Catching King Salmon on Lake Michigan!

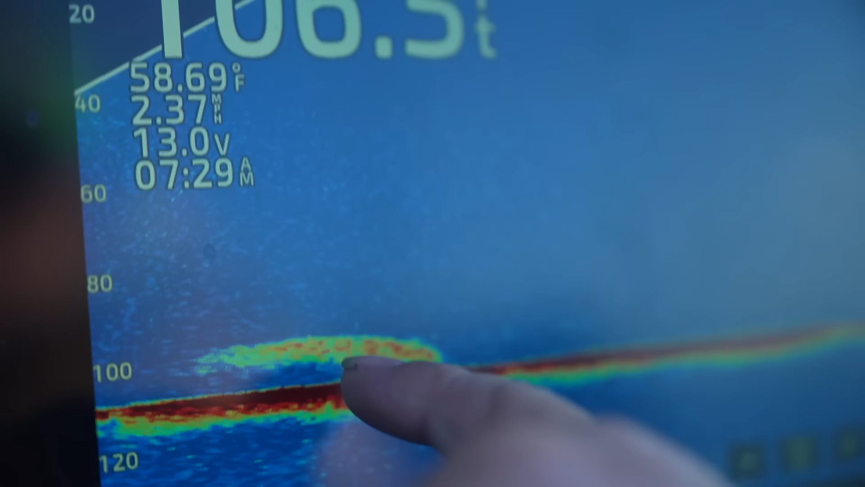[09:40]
On screen: water 58.69°F, speed 2.37 mph
Basically, it's telling me what's in front of me and how high these fish are and how high the bait is. And that's where we're making our adjustments on everything.